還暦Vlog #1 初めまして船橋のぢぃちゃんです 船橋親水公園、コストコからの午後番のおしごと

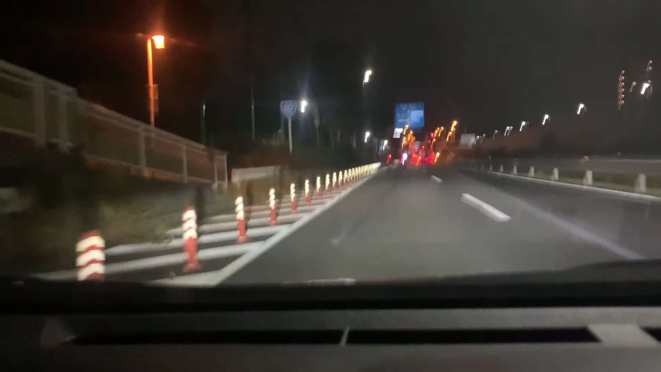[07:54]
こんな感じ下がね、結構ダッシュボード映っちゃってますねリンボ系?ピントが合ってないねこれはどうしたらいいんだろう今後の課題だと思います暗い性もあるんでしょうねでは工事がやってなくて